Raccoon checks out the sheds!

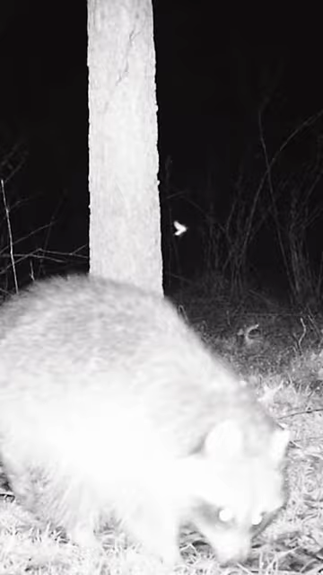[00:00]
This raccoon came in one evening. They're pretty curious as well.
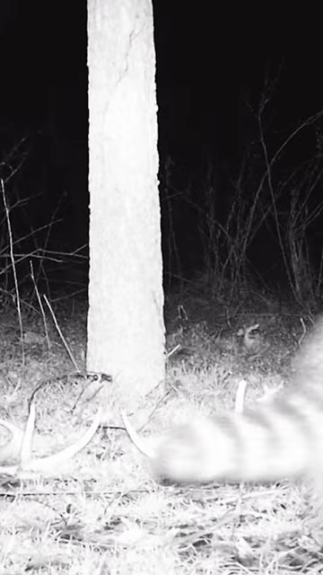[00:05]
He was a little bit jumpy at the end of this clip. Not sure what spooked him.